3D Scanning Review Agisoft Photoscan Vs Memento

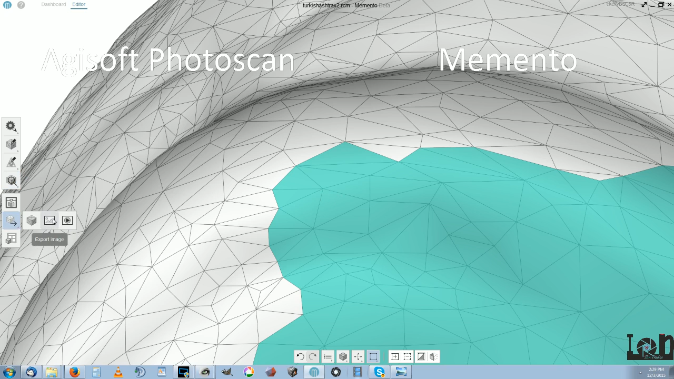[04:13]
Anyway, you can just export it to export 3D model here as OBJ, target face counts.